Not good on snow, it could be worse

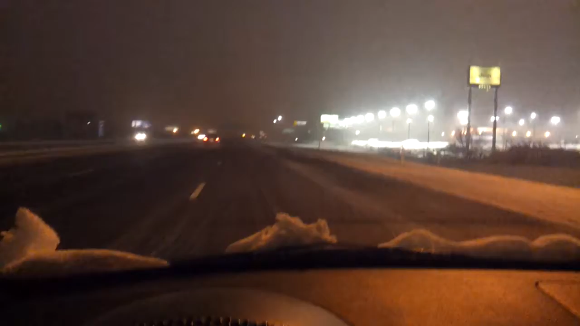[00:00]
roads ain't that bad. I mean, I've driven worse, but, you know, I'm not going very fast. But in this little car, man, I'll slide like a mother in an instant. Love the Ford Focus, but they're not good on snow.